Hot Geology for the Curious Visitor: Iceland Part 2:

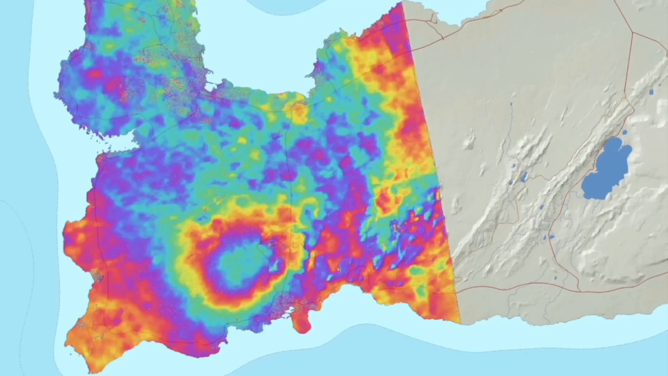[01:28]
Very high resolution land-based laser systems show a sawtooth pattern as the ground rises from magmatic injection and then collapse after an eruption which is the pink coloration.